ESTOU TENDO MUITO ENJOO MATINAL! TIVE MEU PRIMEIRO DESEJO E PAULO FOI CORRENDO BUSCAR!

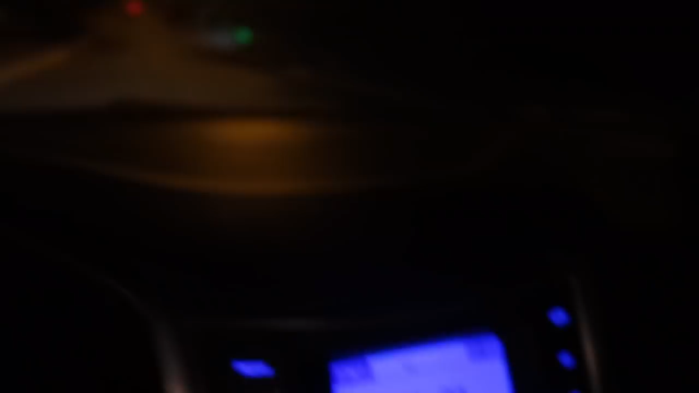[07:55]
Já são 10 e 1. Eu não sei se eu vou achar alguma conveniência aberta ainda. Já são 10 e 1 já.
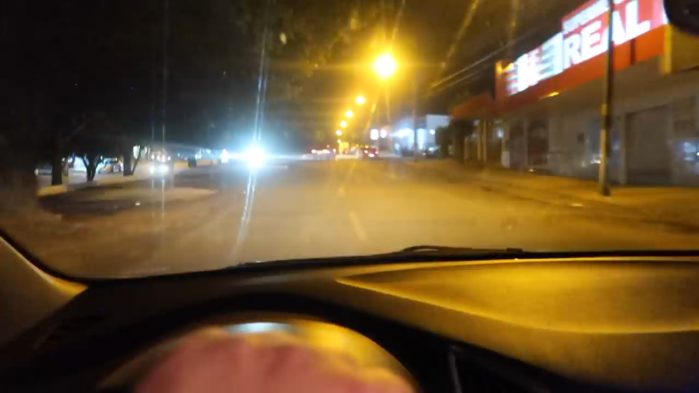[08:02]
Vamos ver, né? Se eu acho alguma conveniência aberta. Tem muito lugar de lanche, mas conveniência, tá vendo? Lanche... Lanche, ó, os lugares abertos,